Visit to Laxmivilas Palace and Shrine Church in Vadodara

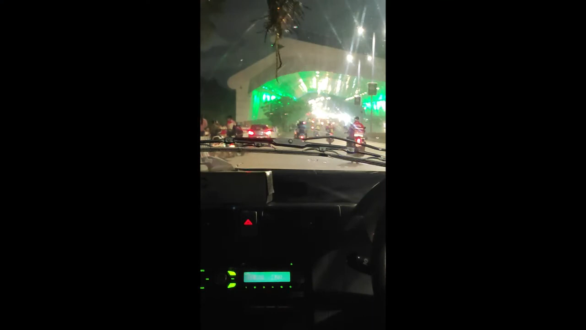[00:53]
ब्रिज में आ चुके हैं, डांडिया बाजार ब्रिज, अकोटा डांडिया बाजार ब्रिज, जो काफी प्यारा व्यू आ रहा है इसका। चारों जो लाइटनिंग हो रही है,
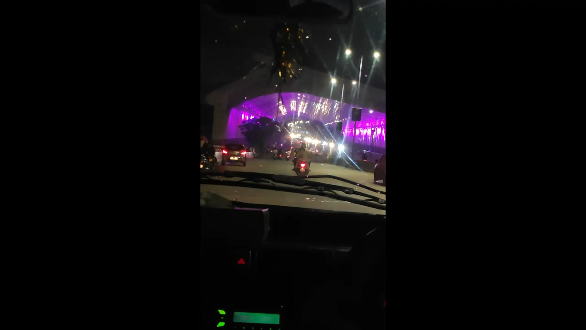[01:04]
हम लोग अभी उसके अंदर जाने वाले हैं, अच्छा एक्सपीरियंस लेने वाले। ओके, सो हम पहुंचने वाले थोड़ी देर में बस।
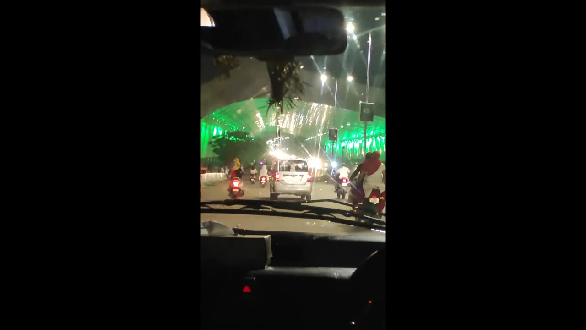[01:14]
एंड उसकी कलर्स काफी ब्यूटीफुल चुने गए,
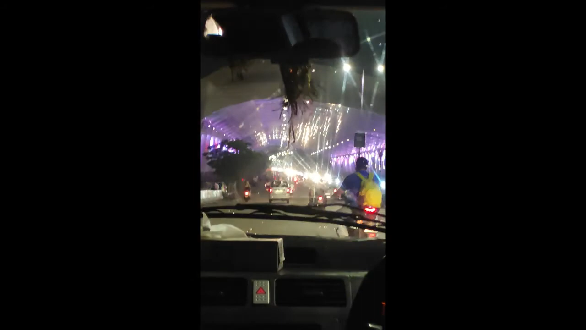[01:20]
काफी जल्दी जल्दी चेंज भी हो रहे हैं और काफी प्यारा व्यू भी आ रहा है। वो ब्यूटीफुली चेंज हो रहा है और बहुत मजा आ रहा है।
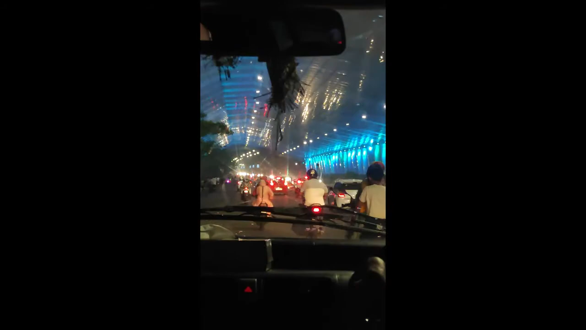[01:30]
मैंने कहा था ना आप लोग को फीलिंग आएगी डिस्को वाली, डीजे वाली, तो वैसी ही फीलिंग आ रही है।
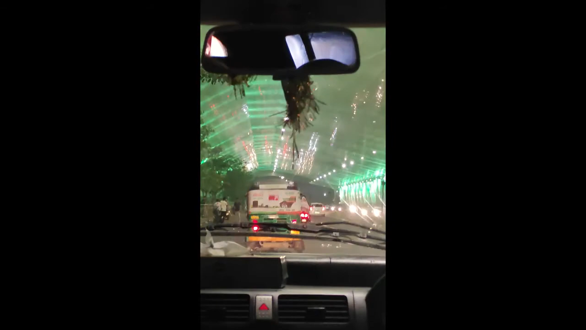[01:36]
पूरी चारों बाजू मस्त कलर के लाइट्स है
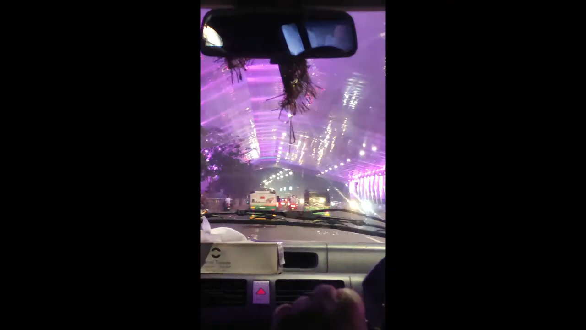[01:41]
एंड बहुत प्यारा व्यू भी आ रहा है, मजा आ गया।
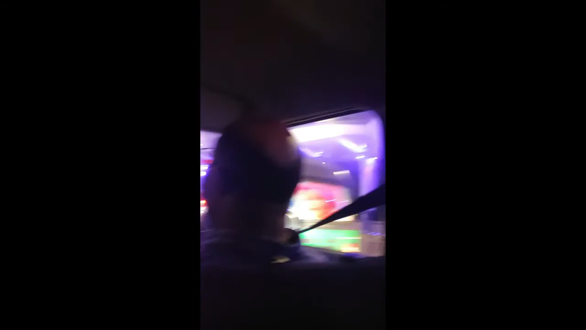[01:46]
ओके गाइस, सो ये इंडिया का सबसे बड़ा सोलर
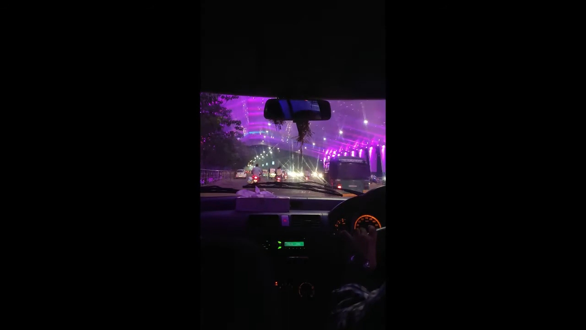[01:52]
पैनल कवर्ड ब्रिज है एंड बहुत प्यारी सी व्यू है इसको। और इसको ब्रिज को बनने में भी काफी टाइम लगा था, और सोलर पैनल को बनने में ज्यादा टाइम लगा था।
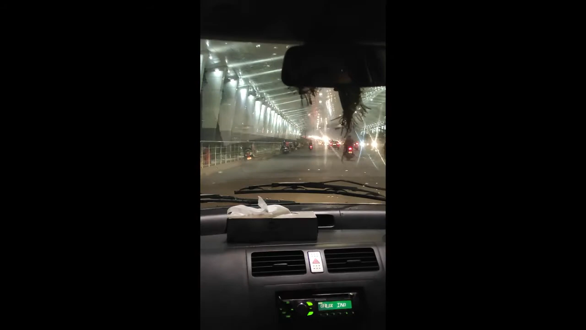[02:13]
इसको एक इवनिंग हैंगआउट के तौर पे डेवलप किया गया है। ब्रिज का ब्रिज है, सोलर पैनल का सोलर पैनल,